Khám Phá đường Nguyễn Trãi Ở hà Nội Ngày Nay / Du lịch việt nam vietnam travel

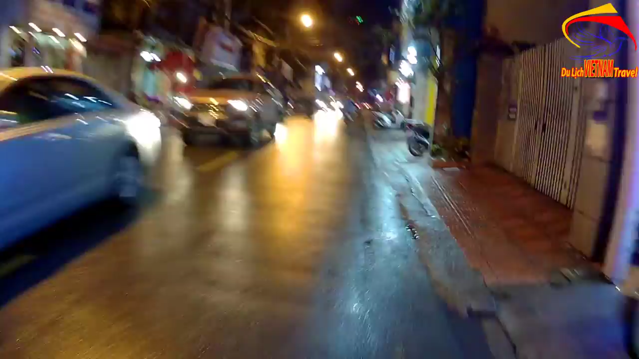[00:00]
Xin trân trọng mến chào quý bà con cô bác. Hiện tại là mình toàn đang lưu thông ở trên cái phố Vương Thừa Vũ, và trước mặt chúng ta là đường Trường Chinh của thủ đô Hà Nội. Đây, trước đây là đường Trường Chinh.
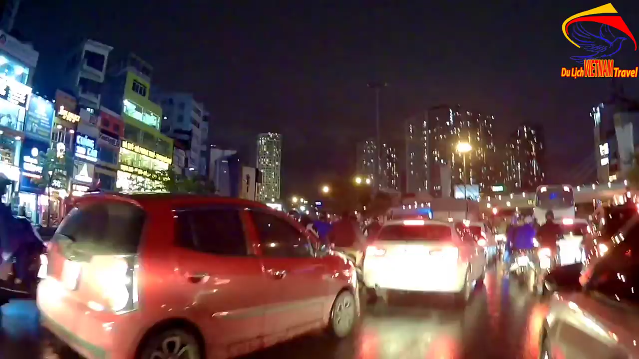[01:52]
cũng gần mà cũng ít mua có hiệu thuốc, nó nằm ở cái đoạn dây giới gần phía ngã tư như kia rồi.
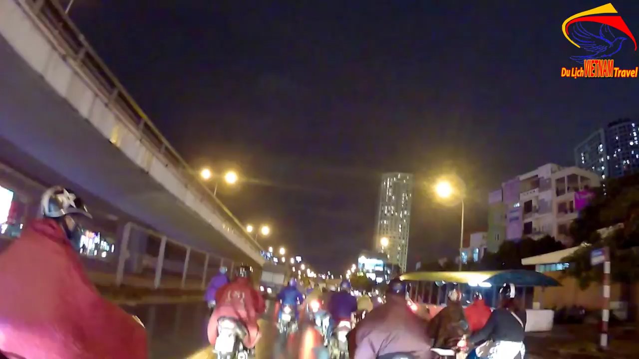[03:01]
cái Royal đấy. Royal hay Royal gì ấy, mình toàn cũng không đọc và giỏi tiếng Anh.
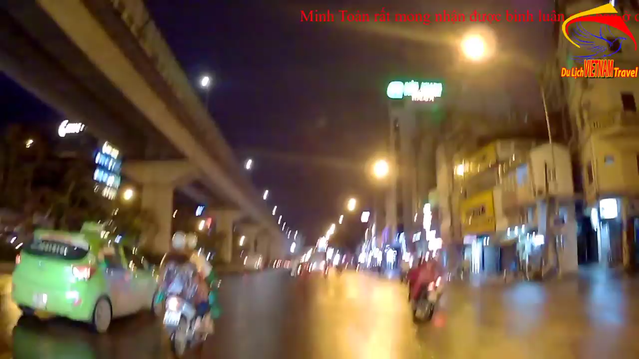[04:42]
Thì cái nhà ga này cũng mát. Với đường sắt trên cao này thì Đinh La Thăng ngày xưa là trạm trạm bao nhiêu tiếng ấy, tướng rồi đó.
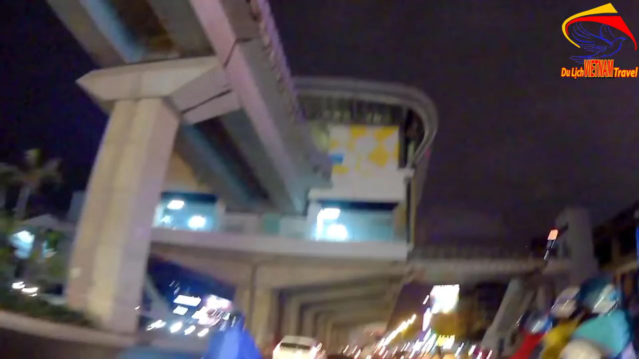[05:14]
Đây là cái nhà ga của nó, tức là cái chỗ mà chúng ta lên tàu điện và xuống tàu điện đấy.
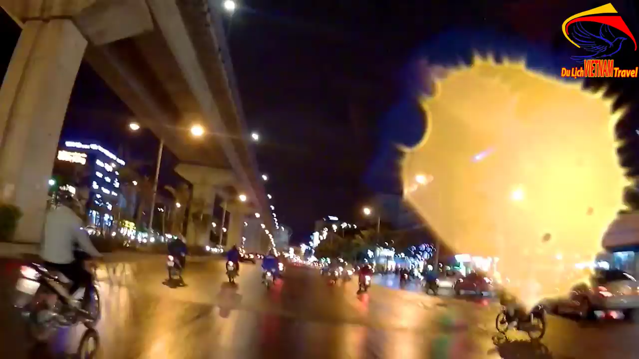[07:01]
nhưng mà ở lên Hà Nội này thì đây là cái không gặp cái cảnh tắc đường đấy các bà con các bác ạ. Cái cảnh tắc đường, nhất là vào cái giờ cao điểm, nhích từng chút một luôn.
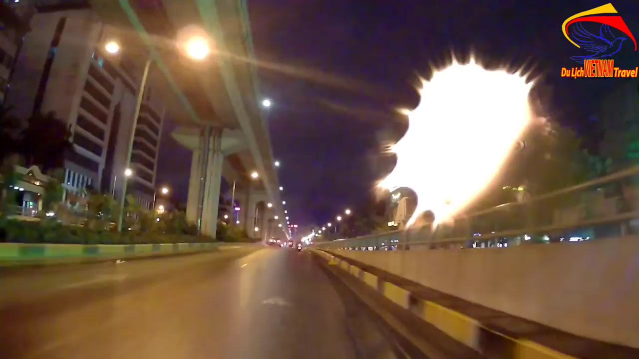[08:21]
Qua khu vực này là chúng ta đi qua một cái chợ gọi là chợ sinh viên,
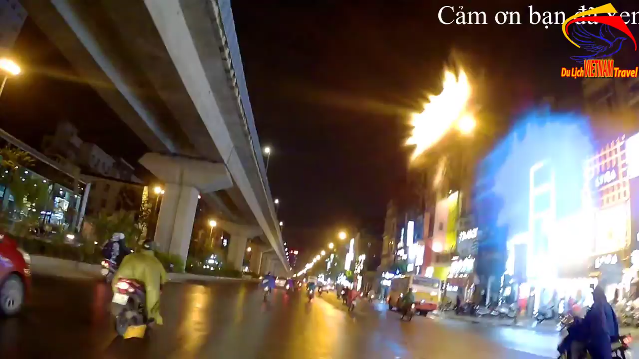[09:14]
Đây một trường đại học nữa này, Đại học Hà Nội nằm ở đây các con cô bác này. Đấy, Đại học Hà Nội.
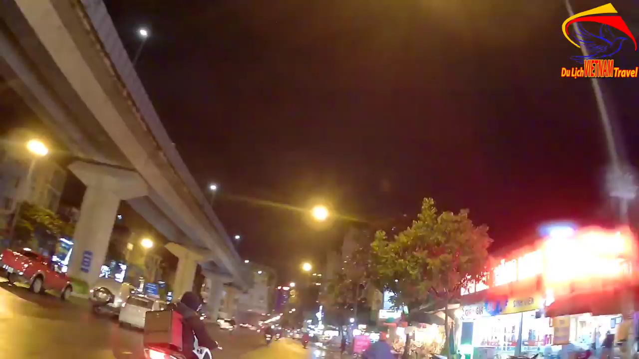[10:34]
đâu rồi chợ Phùng Khoang, đâu rồi đây chợ Phùng Khoang đây.
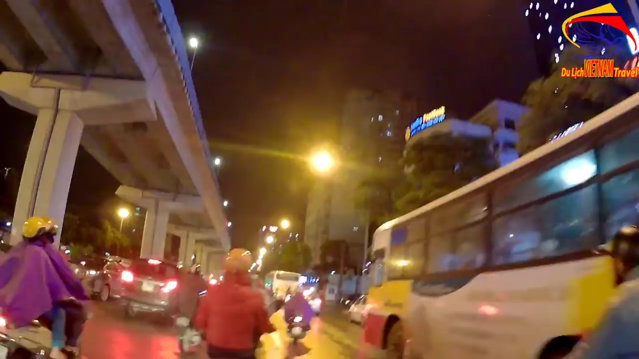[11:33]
Còn nhiều bác tài xế lằng lách lắm.
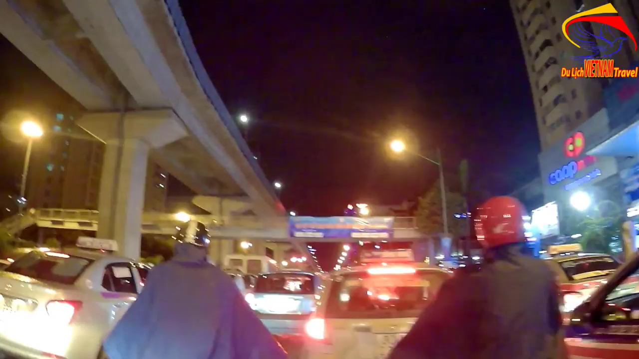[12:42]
Siêu thị có mắt, siêu thị có mắt Hà Đông.
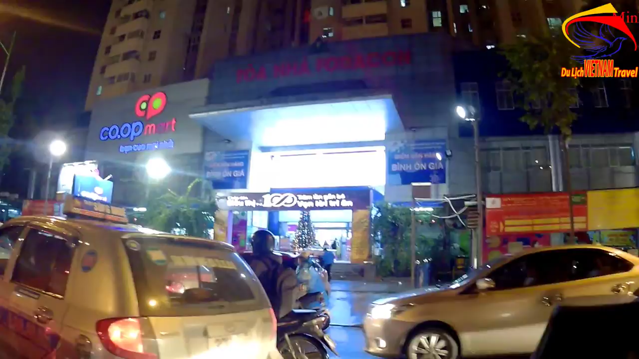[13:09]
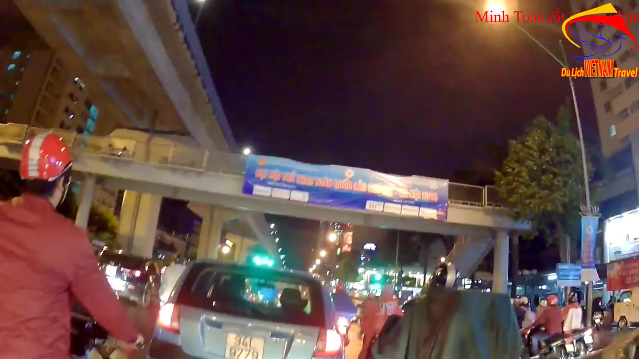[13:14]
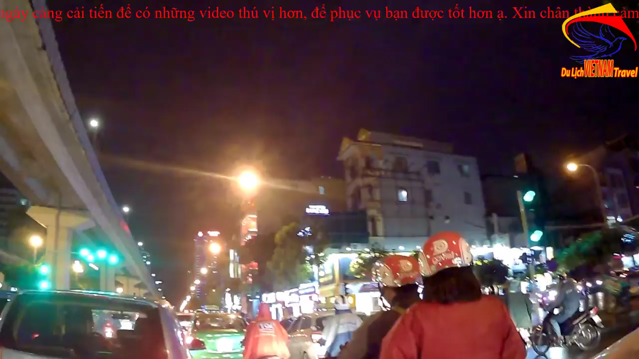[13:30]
Ta đang đi là trước đại học là Đại học Kiến trúc Hà Nội.
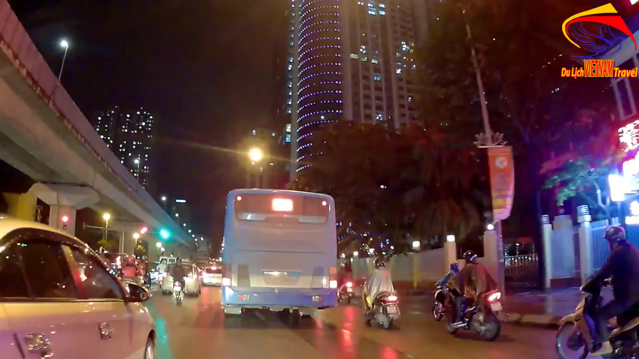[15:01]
Và đây là cái tòa nhà Hồ Gươm vừa là ra.
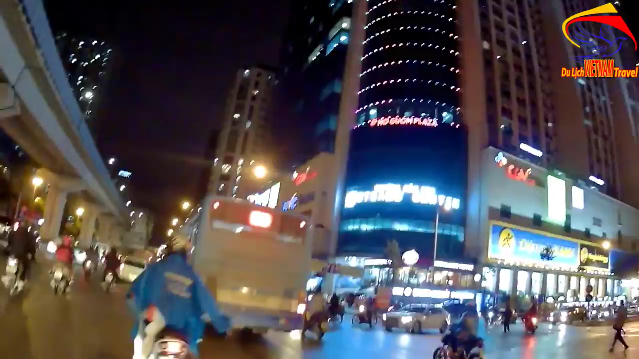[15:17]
Vừa ra có Big C các cái đấy.